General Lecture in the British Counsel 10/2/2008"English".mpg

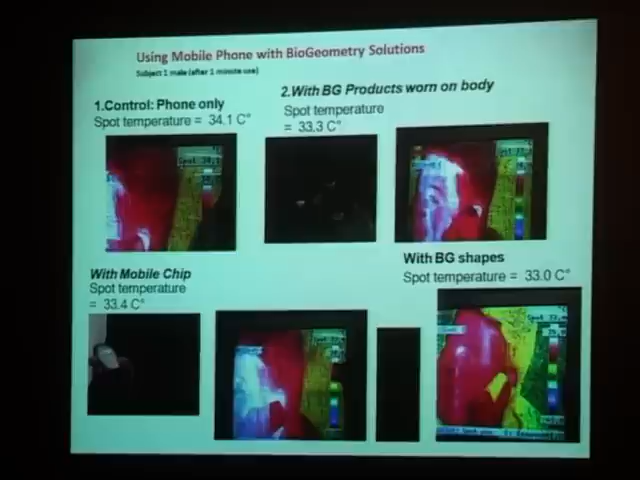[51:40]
With here with a mobile chip on the phone to 33.4. With here with 33, that's using both of them, busy shapes in the room, like that, the big biogeometrical shapes in the room. Next.